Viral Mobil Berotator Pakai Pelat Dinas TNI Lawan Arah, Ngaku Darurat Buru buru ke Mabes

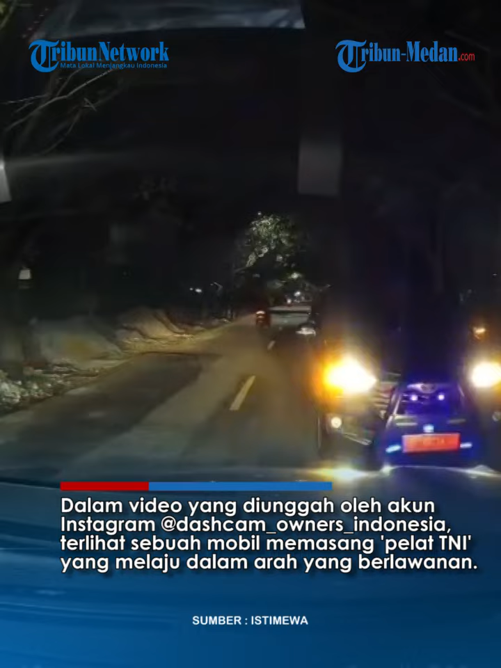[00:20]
terlihat sebuah mobil memasang pelat TNI yang melaju dalam arah yang berlawanan. Mobil tersebut kemudian melambat ketika ada kendaraan yang datang dari arah berlawanan.